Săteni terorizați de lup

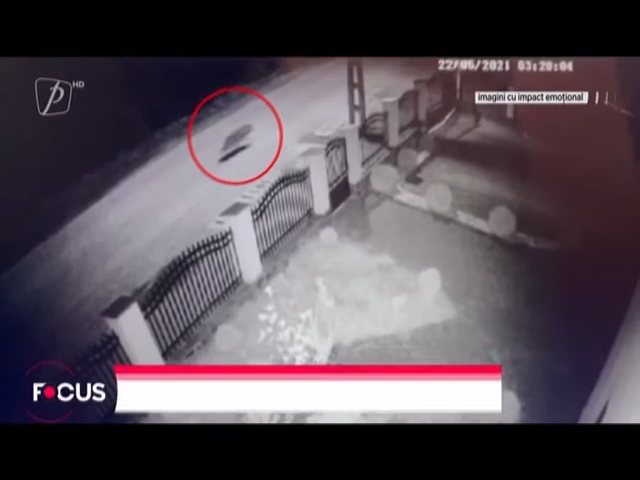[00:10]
Până acum niciun sătean nu a fost atacat, însă zeci de câini au fost sfâșiați de animalul sălbatic. Ultimul atac a fost surprins și pe camerele de supraveghere instalate în comună. Pe imagini se observă cum lupul iese în grabă din curtea unui sătean, ținând în gură un câine. Proprietarul animalului a ieșit într-un suflet din casă și a încercat zadarnic să alunge lupul. Primarul spune că a sesizat deja proprietarul fondului de vânătoare din vecinătate și le-a solicitat autorităților să rezolve problema înainte să se producă o tragedie.